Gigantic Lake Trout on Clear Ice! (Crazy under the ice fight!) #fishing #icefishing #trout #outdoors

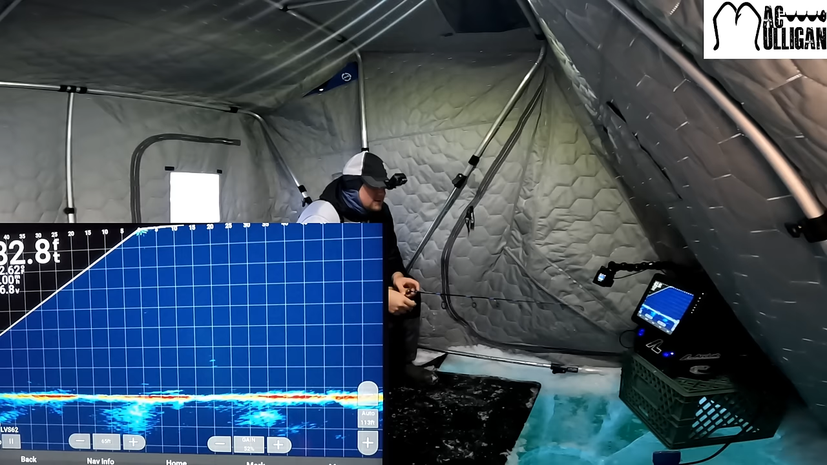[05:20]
i'm seeing some schools move by too so it's just a matter of time before the big trout start following the bait still early sun's just coming up we got out here in the dark got set up we're ready to rock putting a full shift try to get that monster because it's a big fish o'clock baby
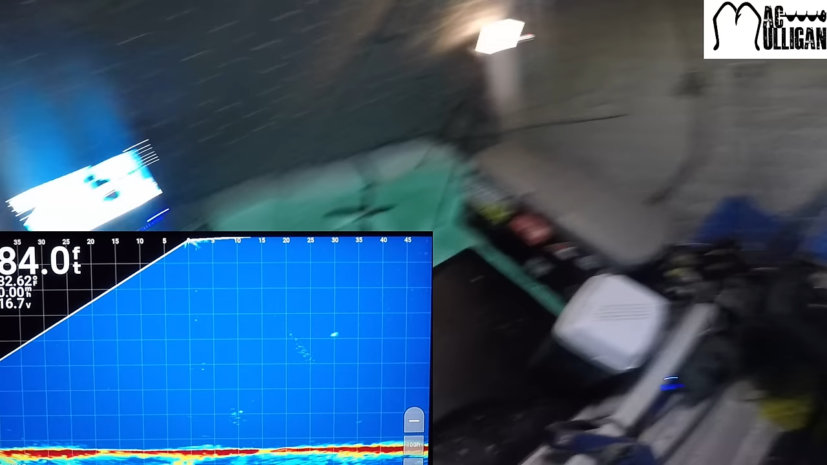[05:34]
mad as it wouldn't do as you can see there's already some bait coming in here on the screen it's a little bit faint
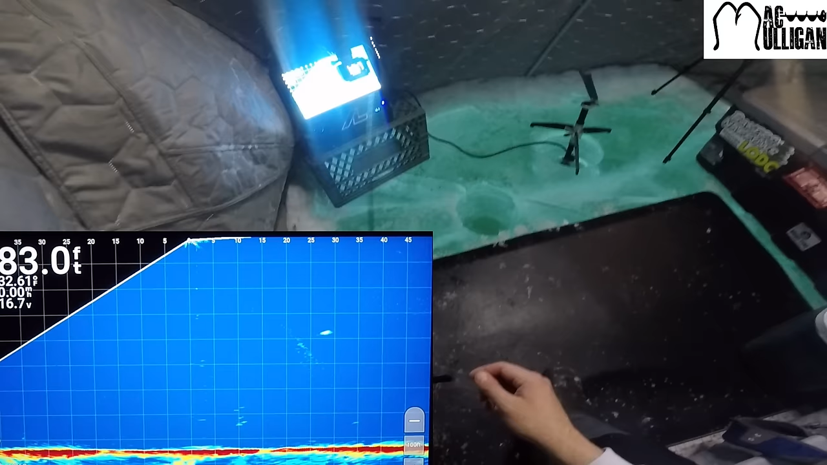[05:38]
now but there's some bait over to this side there's some other fish cruising around here too
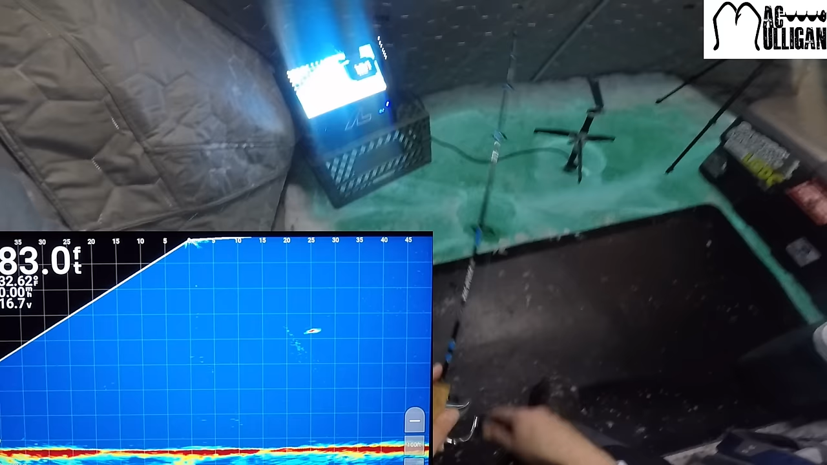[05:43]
haven't marked any significant marks yet but i think that some of these uh lonesome marks or lake chope they're just not active yet i'm
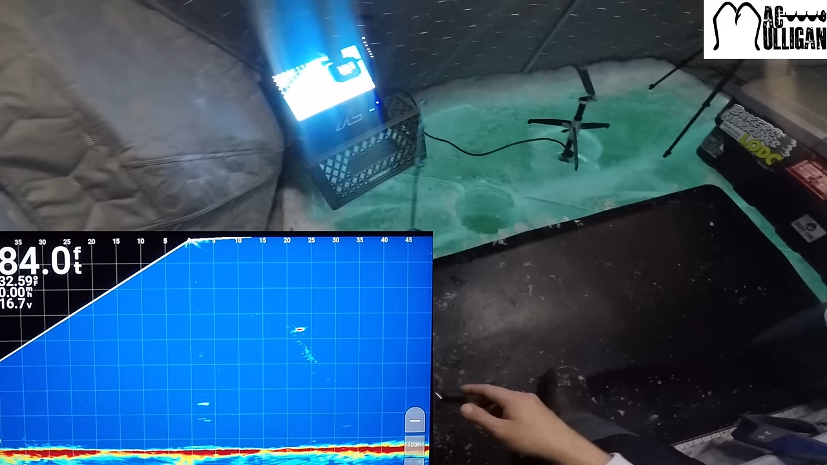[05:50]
pretty confident that this bigger mark over here the sides of lake trout just not
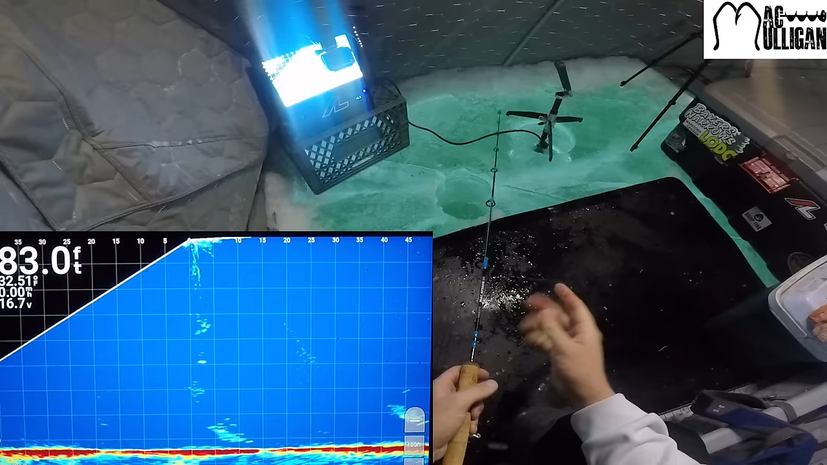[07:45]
you can see now a live scope there's a lot of bait fish coming in i always find
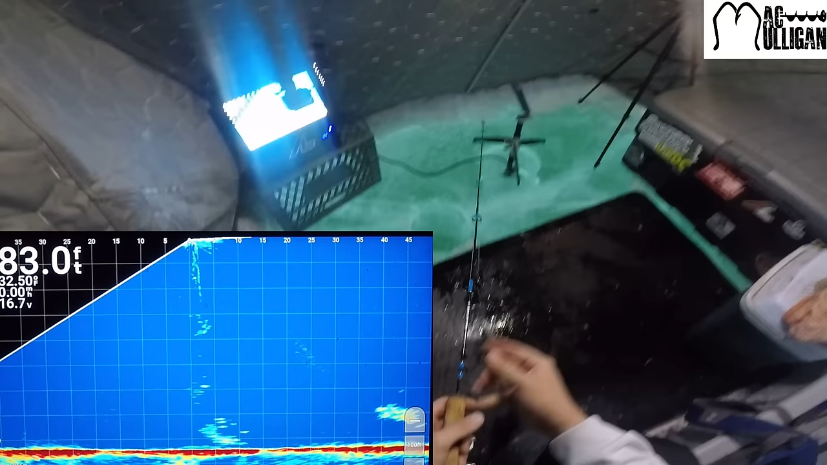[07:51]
in these uh little underwater ravines and stuff as soon as that sun starts to come up that's
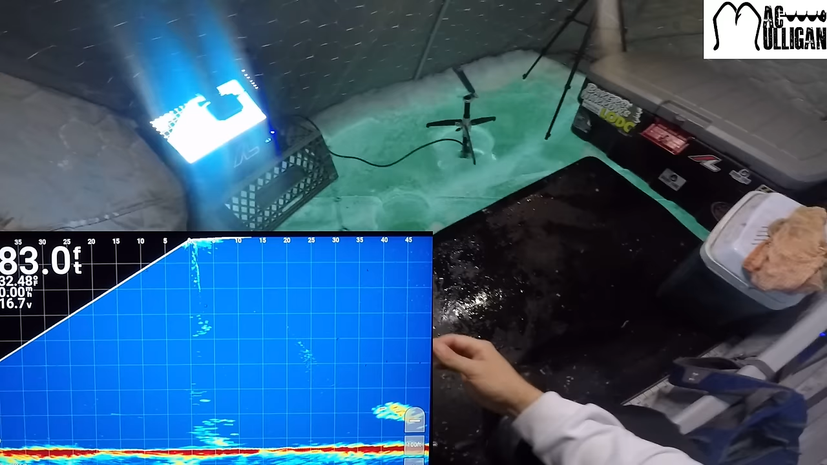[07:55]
when all the bait starts pushing down into there you can see there's one big ball here another big ball off to the right
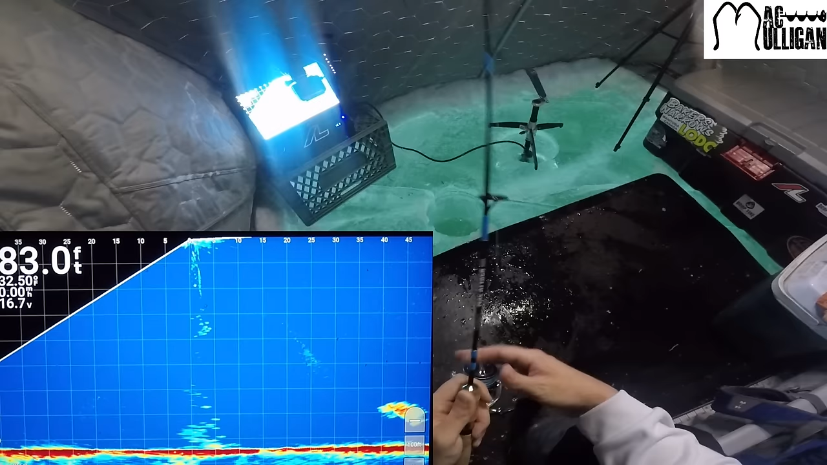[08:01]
just becomes bait fish galore that looks like a good mark there coming in up high
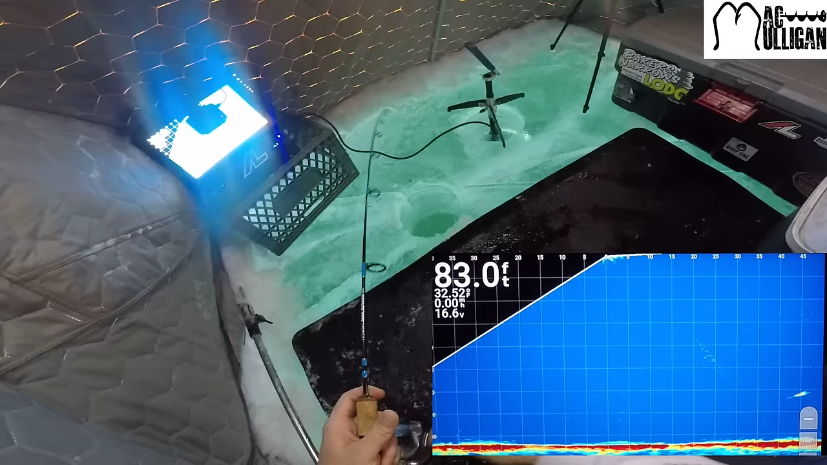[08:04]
On screen: depth 83.0 ft
up to the right side that looks like a pretty substantial mark actually
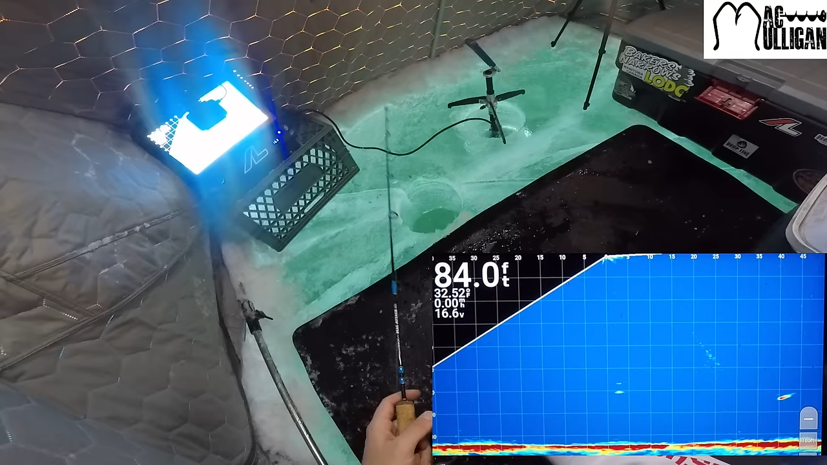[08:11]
On screen: depth 84.0 ft
so when they're coming in from the side like that i always like to try to get a little bit above them just because the way that their eyes work it's not like they're looking straight ahead right well you gotta think about like people we're like if we're looking straight ahead we can see far but if we're looking up we can see way farther right so it's like just that point of view you gotta think about it like we can